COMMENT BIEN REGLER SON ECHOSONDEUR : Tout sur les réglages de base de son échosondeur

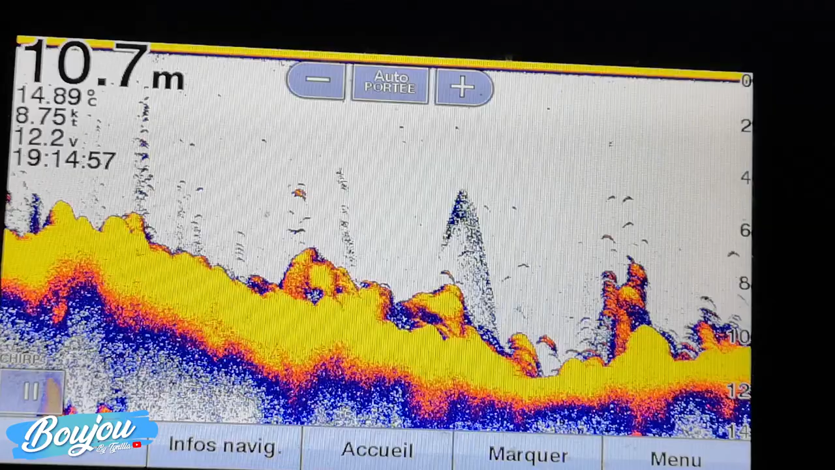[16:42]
On screen: depth 10.7 m, water 14.89°C, speed 8.75 kn
comment on règle ça allez je vous montre une fonction assez intéressante dans deux cas de figure donc pour pousser un tout petit peu plus loin vos paramétrages c'est l'utilisation d'un zoom
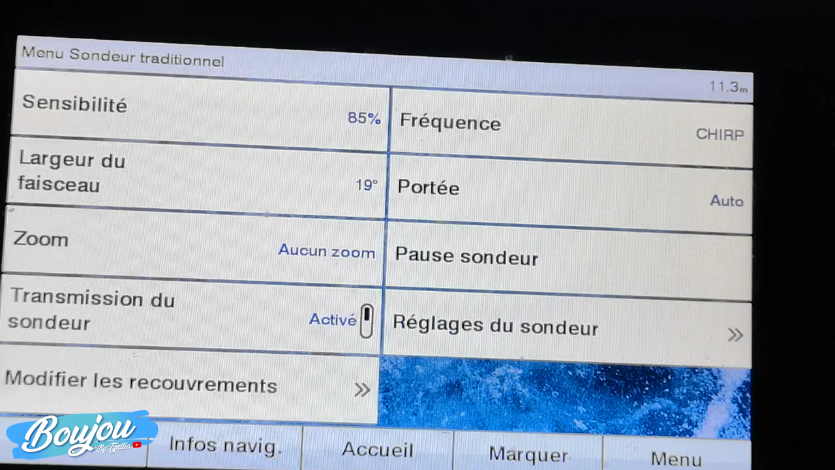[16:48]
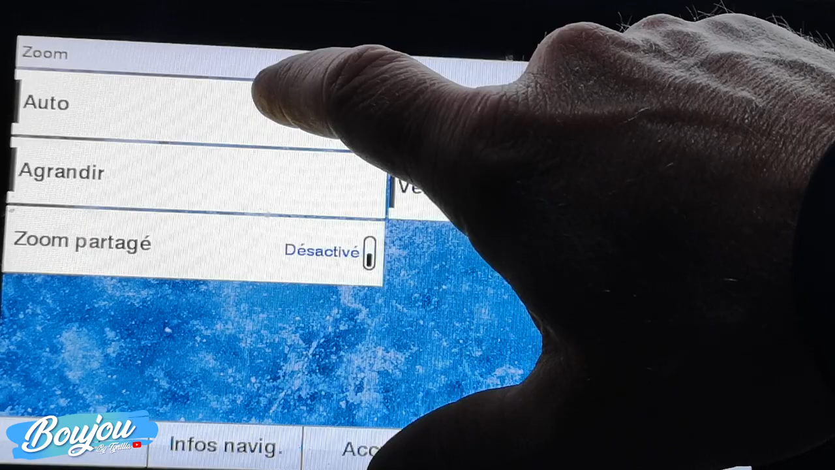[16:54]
hop donc on va faire un on va regarder en zoom partagé vous allez mieux le voir voyez que
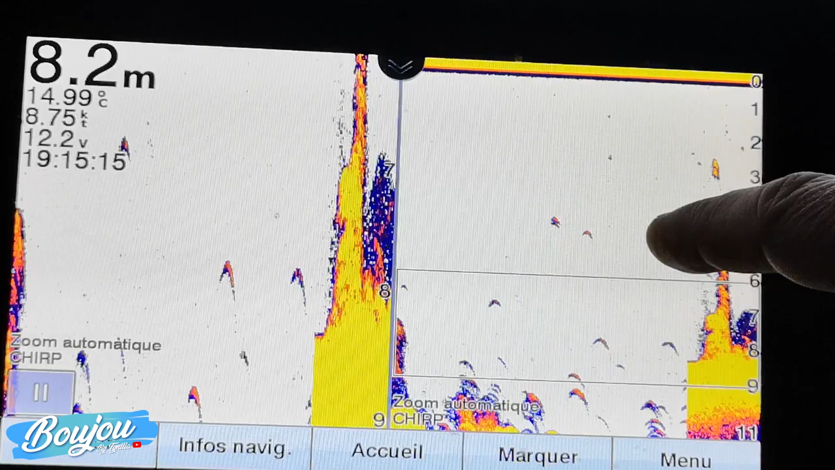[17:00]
On screen: depth 8.2 m, water 14.99°C
ici vous apercevez donc de deux petits traits donc là je me suis mis en zoom automatique voyez que bon là on est sur des petits fonds dans la dans la simulation on a 7 8 mètres d'eau oui que le carré en gros il va de quatre mètres à sept mètres donc il zoome les trois derniers mètres du fond donc ça c'est intéressant parce que vous voyez par exemple ici donc on a un petit écho
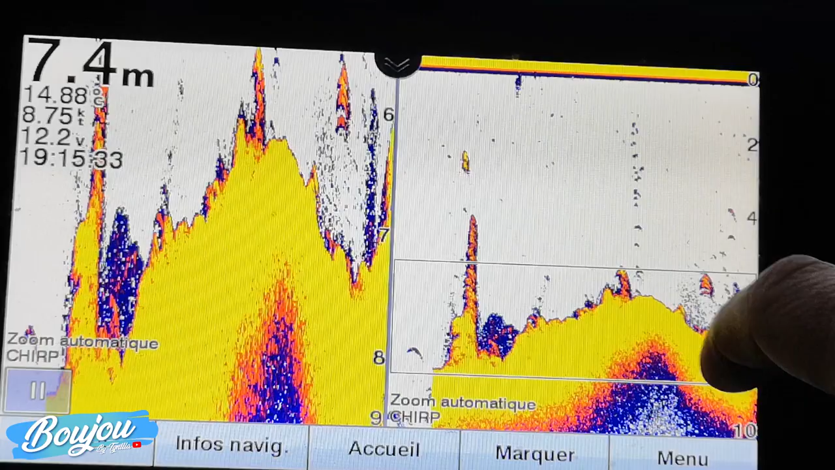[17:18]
On screen: depth 7.4 m, water 14.88°C, speed 8.75 kn
et là vous voyez l'écho donc dans cette phase là dans cette phase là donc un zoom sur votre sur
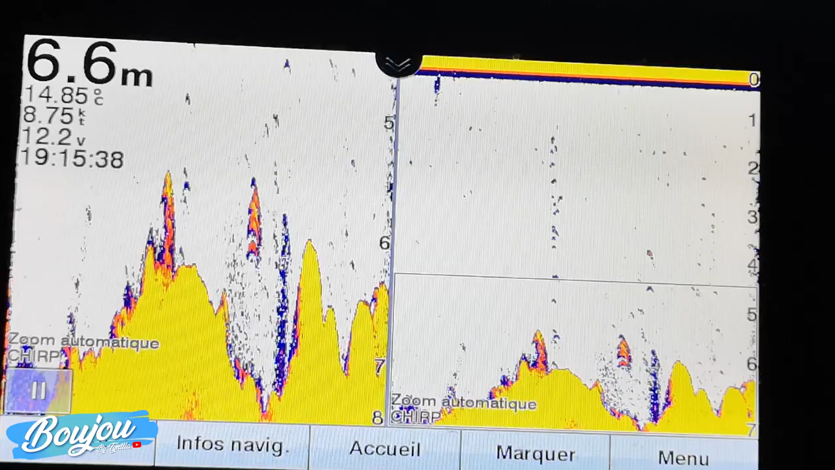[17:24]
On screen: depth 6.6 m, water 14.85°C, speed 8.75 kn
votre fond donc ça ça peut être intéressant quand le poisson est vraiment collé collé au fond parfois
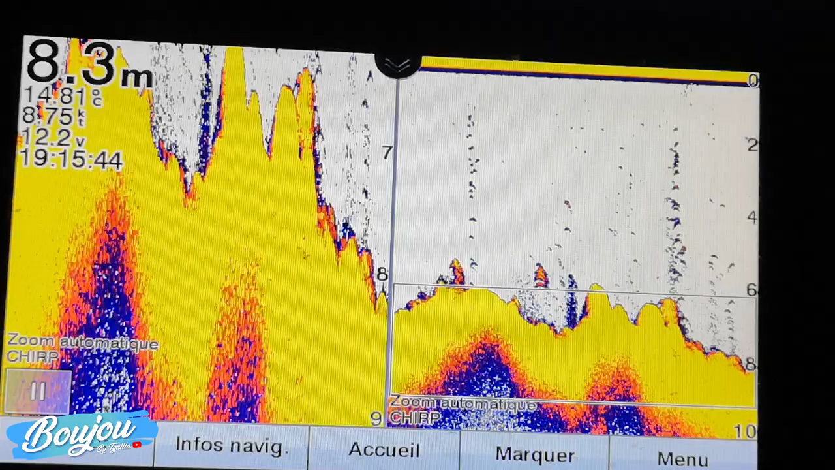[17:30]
On screen: depth 8.3 m, speed 8.75 kn
on va avoir du mal à voir avoir un poisson un poisson collé et voyez ici
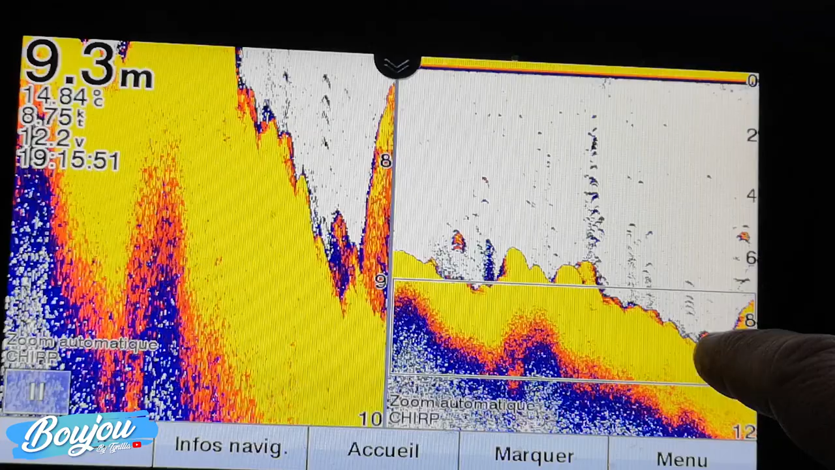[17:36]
On screen: depth 9.3 m, water 14.84°C
bon voilà on a des petits échos là on les voit en grandeur plus importante donc ça permet des fois d'aller détecter des petits poissons qui seraient collés au fond et ici bon on voit pas très bien on se demande ce que c'est quand on regarde ici on vient bien un petit arc et là donc il ya un poisson qui est collé qui est collé sur le fond donc le zoom il peut être intéressant dans ce cas là et le zoom il peut être aussi intéressant quand vous êtes sur des très grandes profondeurs notamment sur les pêches sur épave vous êtes sur 30 ou 40 mètres de fond vous pouvez aller zoomer
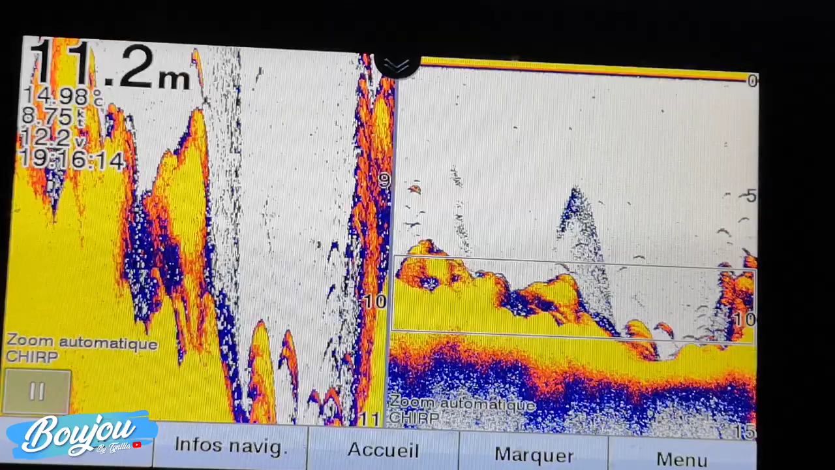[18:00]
On screen: depth 11.2 m
sur les cinq à dix derniers mètres du fond c'est vous aussi qui allez donc changer vous voyez qu'ici juste avec les doigts j'élargis en fait la zone que je veux que je veux doubler et je peux donc la déplacer ce qui me permet
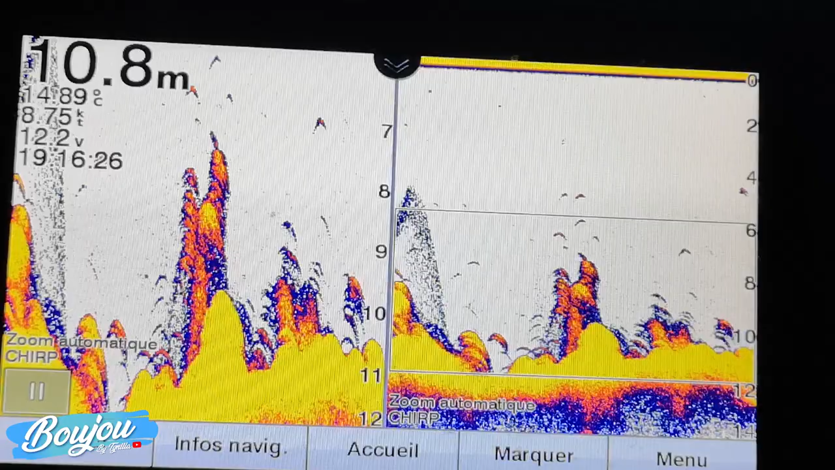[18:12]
On screen: depth 10.8 m, speed 8.75 kn
donc la voyez je zoome sur les six derniers mètres du fond donc on a quelque chose d'assez d'assez sympa et qui permet de bien voir imaginez si là vous avez une très grande profondeur ça vous permet donc d'avoir quelque chose de vraiment très très sympa
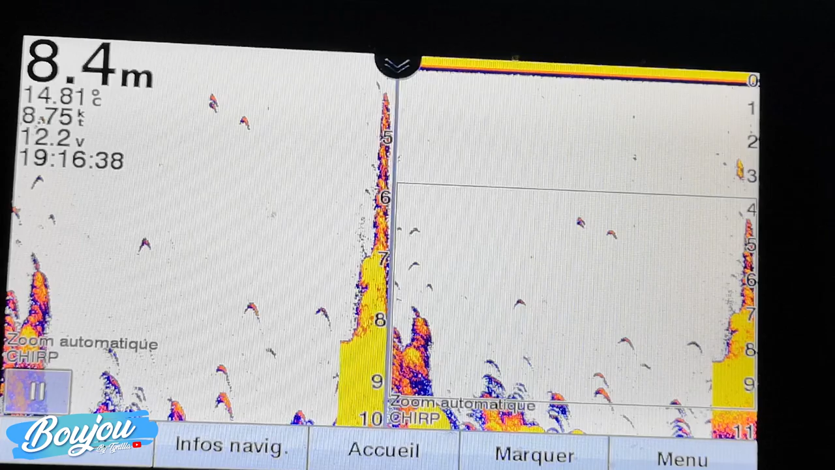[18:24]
On screen: depth 8.4 m, water 14.81°C, speed 8.75 kn
et de bien voir les poissons qui sont collés derrière les épaves qui sont collés dans le fond des têtes de juste derrière les têtes de
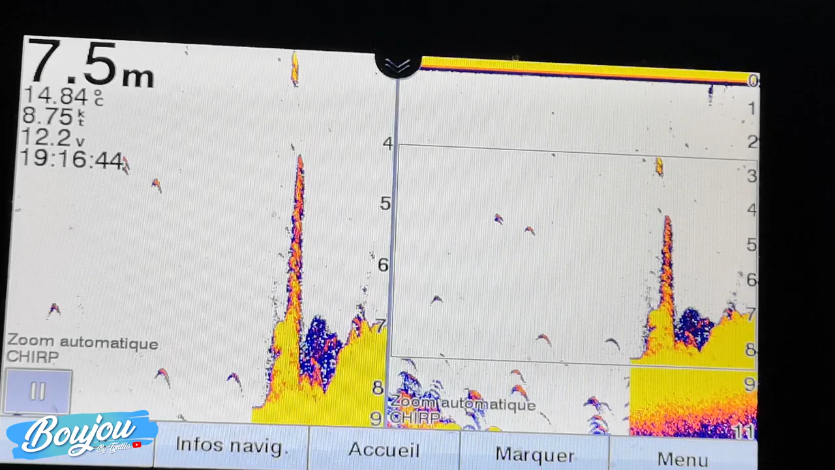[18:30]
On screen: depth 7.5 m, water 14.84°C, speed 8.75 kn
roche chose comme ça donc n'hésitez pas à utiliser votre zoom de temps en temps
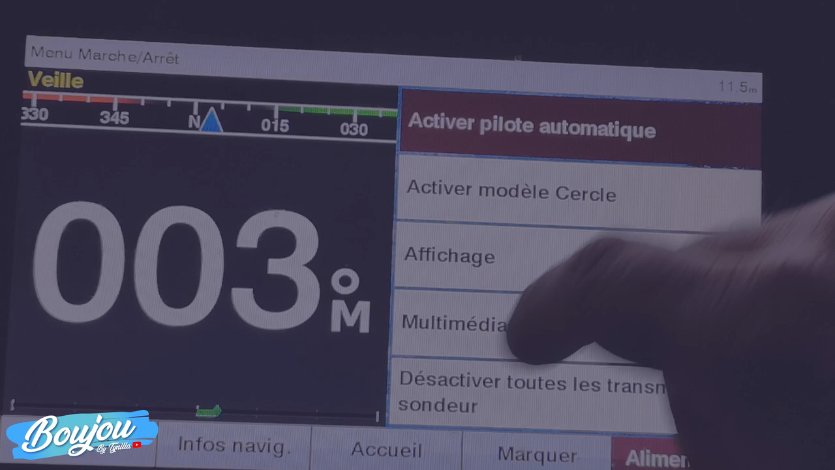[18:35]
allez dernière chose très très très importante pour
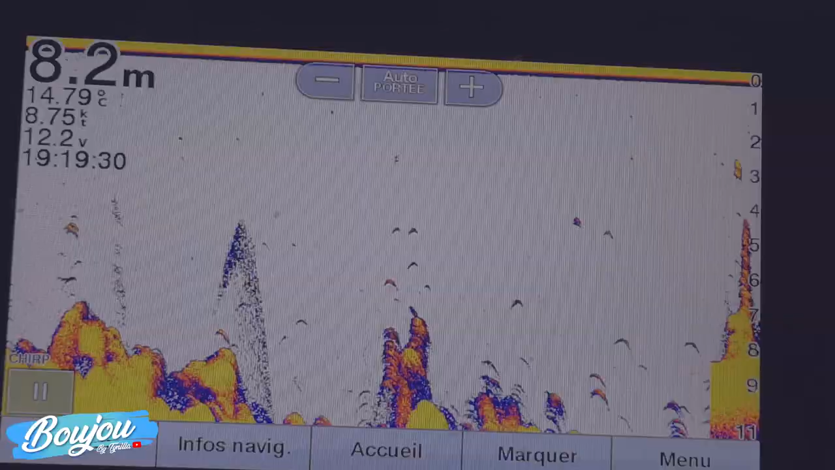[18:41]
On screen: depth 8.2 m, water 14.79°C
ne pas flinguer votre matériel et surtout pour ne pas flinguer vos sondes quand j'éteins je clique donc une fois sur le bouton éteindre et j'ai ici désactiver toutes les transmissions sondeurs dès que j'arrive au port je fais ça des transmissions désactivées si vous laissez votre sondeur allumé et vous sortez votre bateau de l'eau si la sonde est allumée vous allez la flinguer juste pour votre information ce n'est pas pris en charge par les SAV qui vont voir qu'en fait la température va monter puisque